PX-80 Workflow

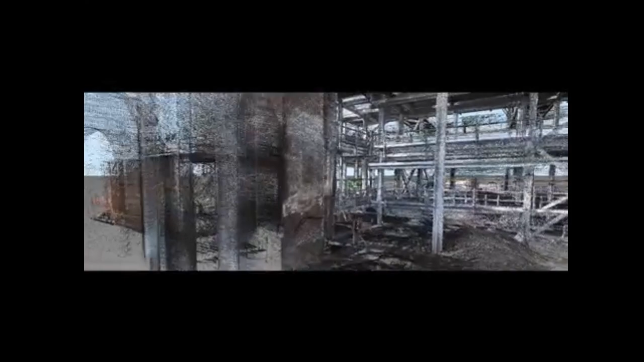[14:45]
Make sure like, you know,
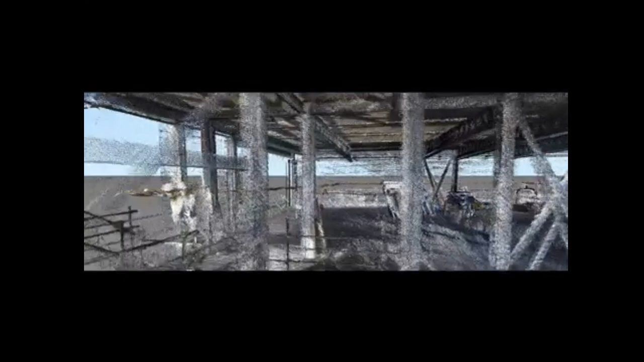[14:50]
the plumbing didn't like go rogue and go somewhere they weren't supposed to go and then have a potential clash.
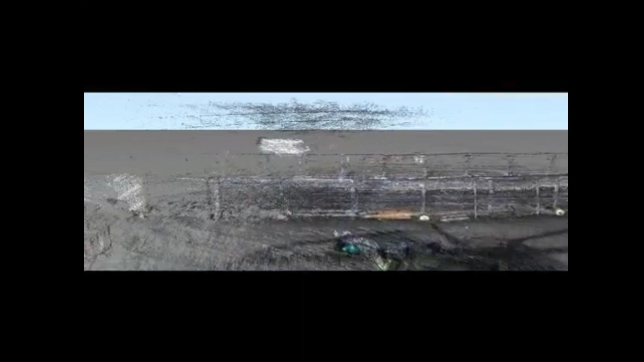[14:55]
So you can help with the coordination aspect.
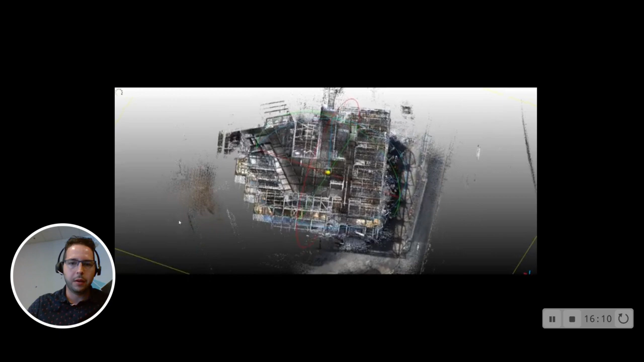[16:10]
So you see all the data.
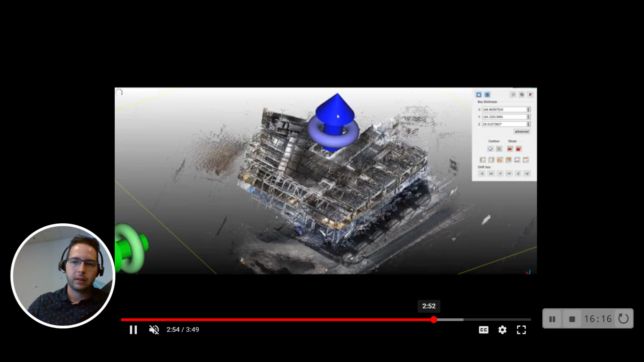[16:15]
There, and then kind of whatever your needs are,